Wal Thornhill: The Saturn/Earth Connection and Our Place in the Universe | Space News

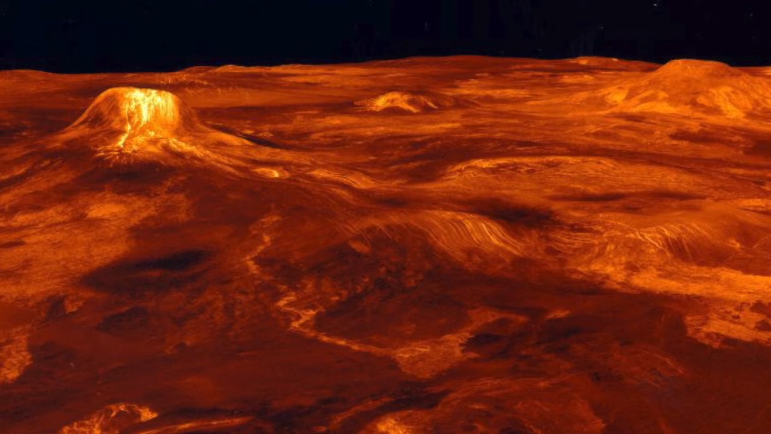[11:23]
Magellan's radar also showed Venus has a surprisingly young surface that gave rise to ad hoc theories of resurfacing events. They're unnecessary. Venus is a baby.
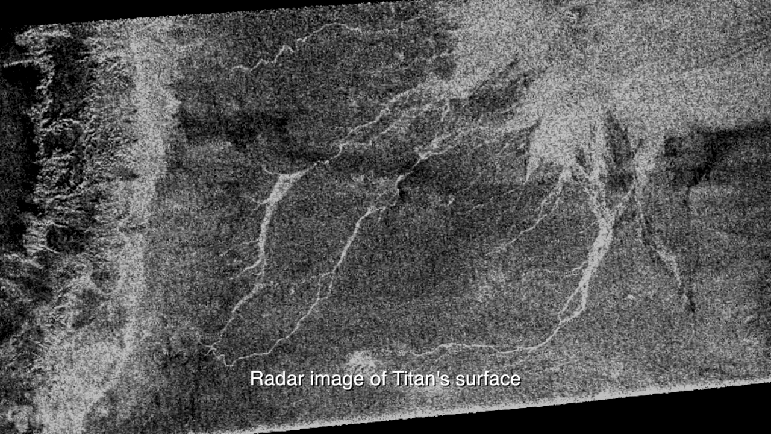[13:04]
However, radar, infrared and radio observations of Titan have not found signs of a hydrocarbon ocean. In fact,
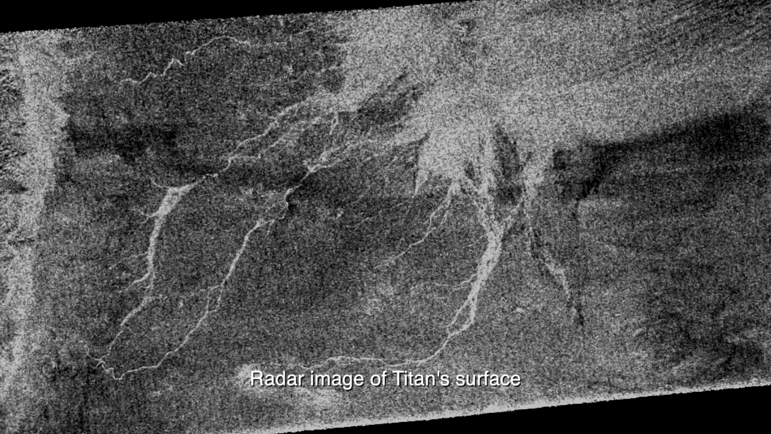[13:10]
one radar return was of a type that we would expect to get back from Venus. But Titan is not 4.6 billion years old and the Earth did not form where we find it today.
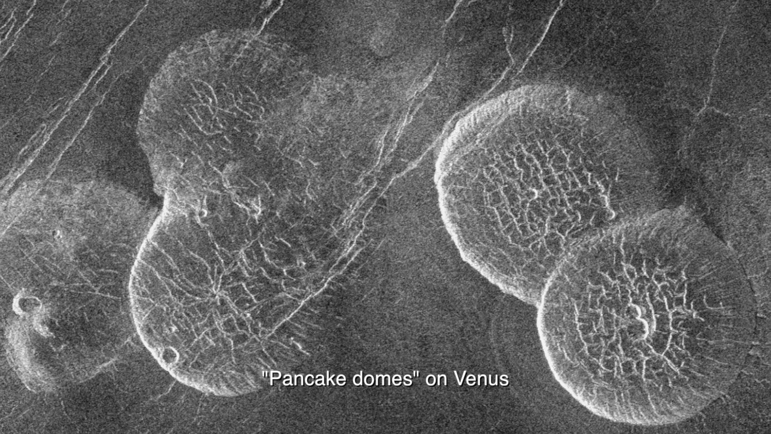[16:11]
The large, flat, circular feature on Titan does resemble the pancake dome seen on Venus.
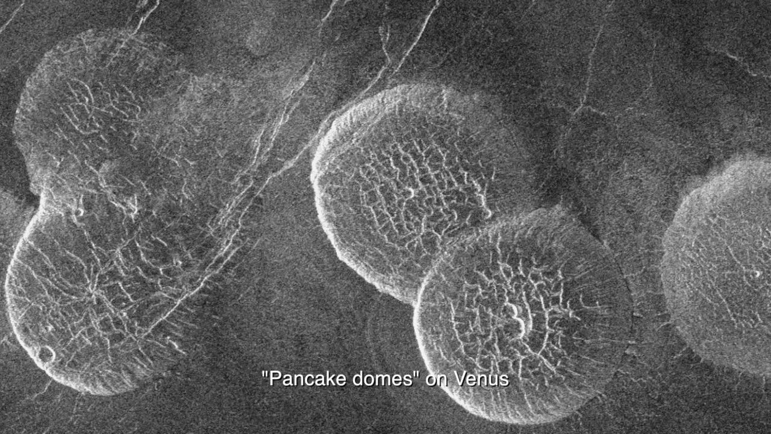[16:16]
However, these domes were not formed by volcanic action. It would require an unacceptably large number of
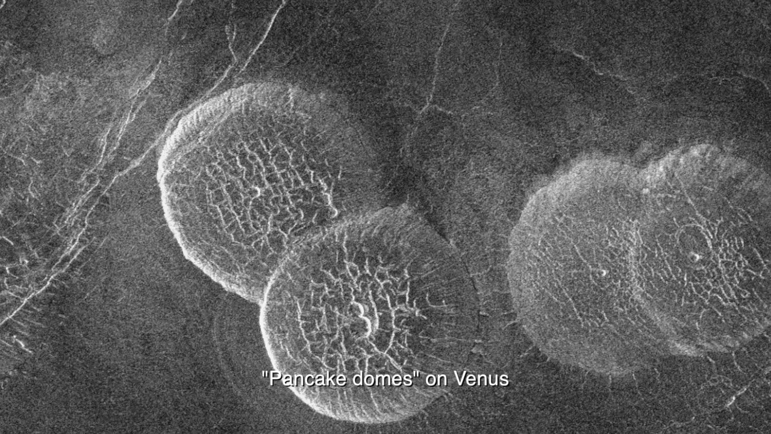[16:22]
coincidences to produce such circularity in just one of these domes. The surface must be absolutely horizontal and the flow from the central vent must be perfectly even in all horizontal directions.
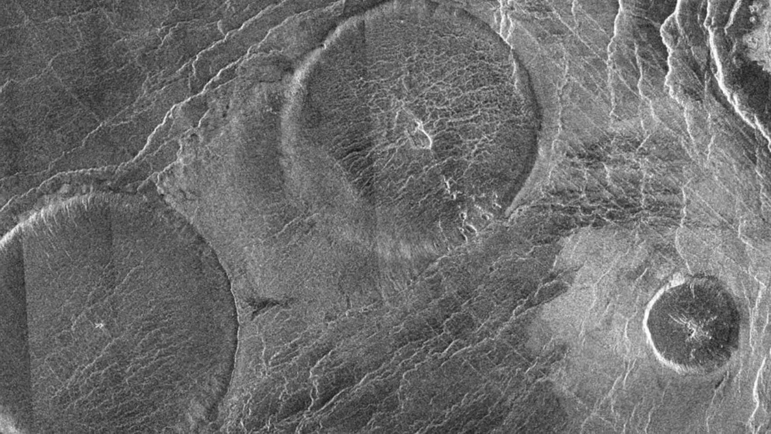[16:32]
But there are many domes on Venus.
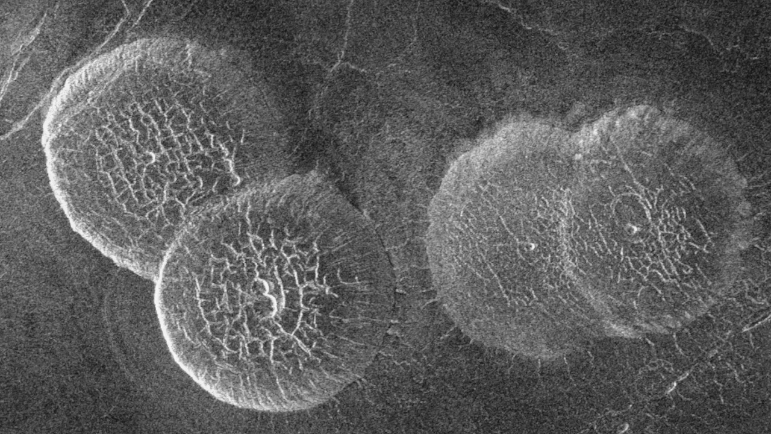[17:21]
This, and the chain formation seen above, is typical of electrical scarring in general, where one crater is often centered on the rim of another, with little disturbance of the existing crater.
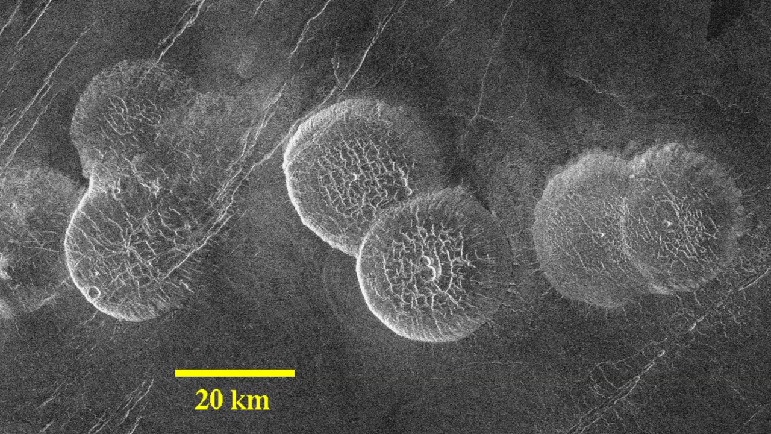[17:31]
With fulgermites,
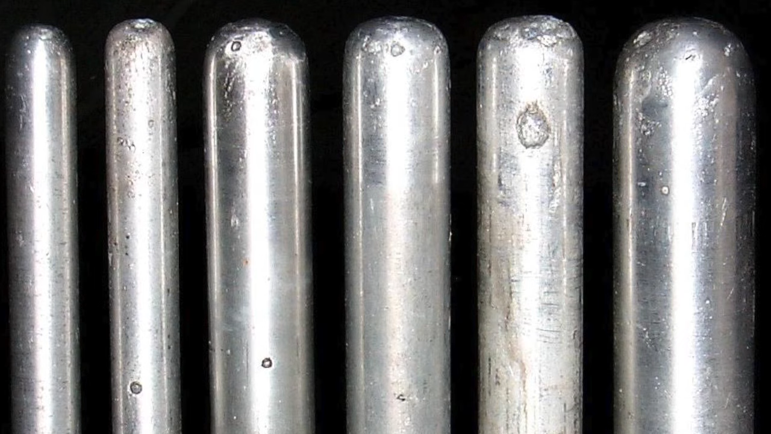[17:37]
one mound often occurs on top of another as a result of multiple strokes within the lightning flash. So it seems that the images of Titan's surface returned by Cassini so far are predictable, based on forensic evidence that we should
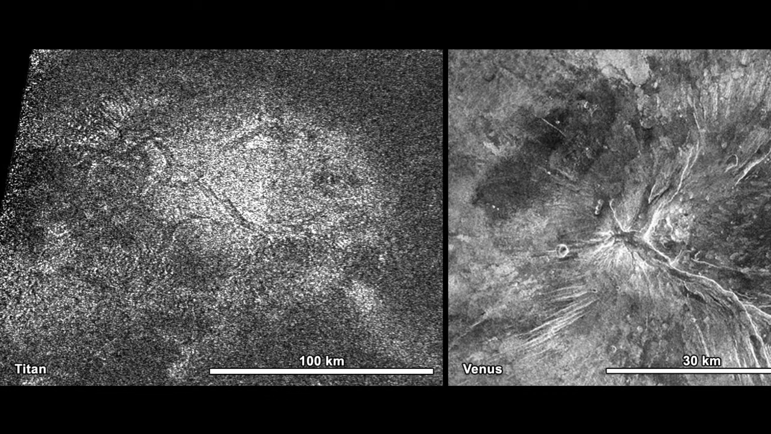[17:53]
be alert to similarities between Titan and Venus. This brings us to the other major puzzle about Titan, its atmosphere.